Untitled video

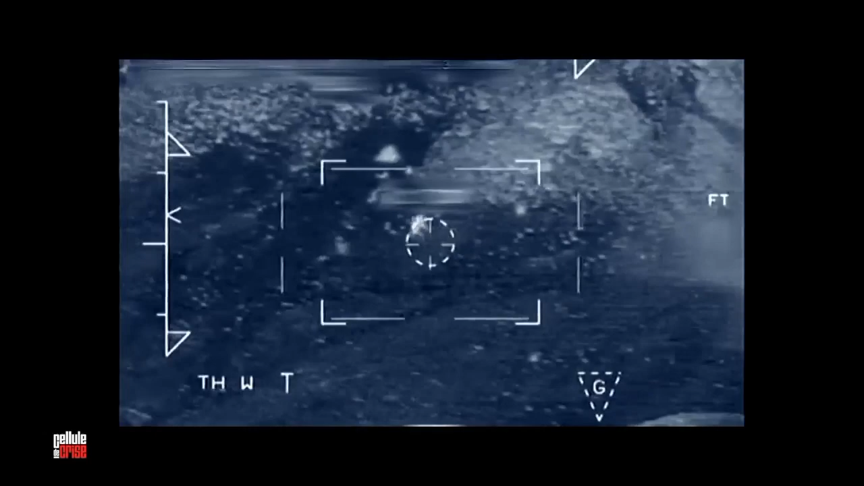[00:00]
Les djihadistes fuient, là on en voit deux. Et c'est l'hélicoptère qui va les prendre en chasse.